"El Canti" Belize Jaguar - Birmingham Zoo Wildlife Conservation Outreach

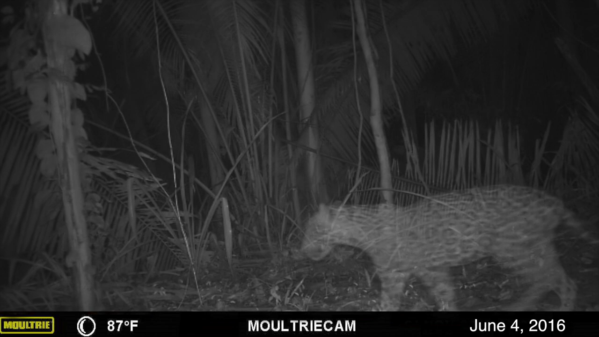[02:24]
No, all systems go. The strategically placed camera obtained this infrared footage of an elusive male jaguar dubbed El Conti, so named in honor of B-Free's head ranger, Cipriano Conti, who was also the chairman of the Maya village of Golden Stream. Mission accomplished. Mostly solitary and designated as a near-threatened species, the jaguar is a big cat native to the Americas.
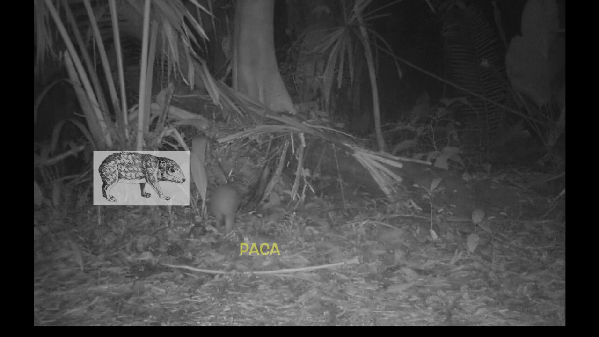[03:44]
Dobbin's doctoral study, other resident wildlife were recorded by motion sensor cameras, such as this paca and margay.